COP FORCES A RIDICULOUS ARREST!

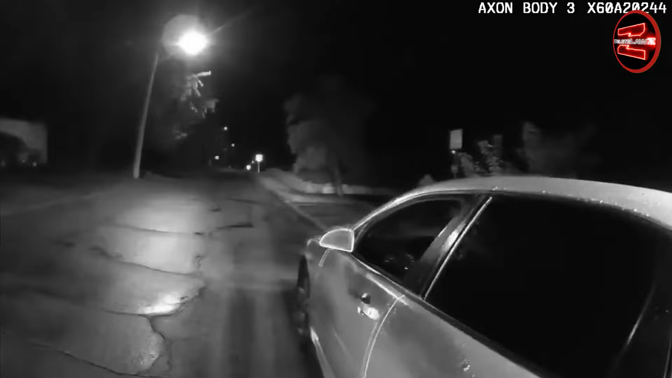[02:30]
substantiated by the body cam footage hi there how you doing sir good how are you good my name is officer winners with the newton police department reason i pulled you over is because you have your bright lights